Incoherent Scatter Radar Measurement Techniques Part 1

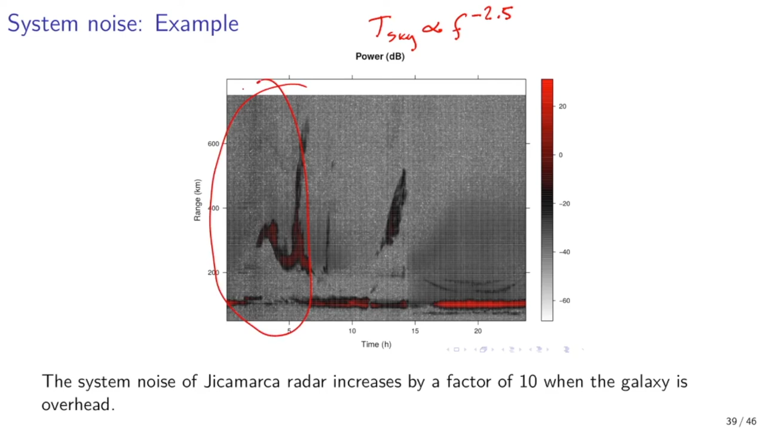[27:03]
At this time, the receiver noise power increases by a factor of 10, which is seen as noisier estimates of scattered power. In order to estimate the ratio of ionospheric echo power to receiver noise power, we will need to define receiver bandwidth.